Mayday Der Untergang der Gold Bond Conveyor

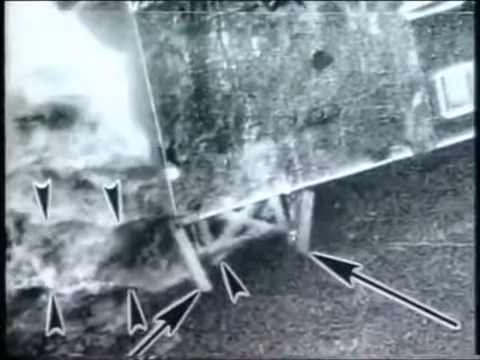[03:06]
Angesichts der Größe der Heckklappe und vor allem der Schwelle war bald klar, dass das Förderband nur dann in die See hängen konnte, wenn das Wasser schon über die Schwelle getreten war.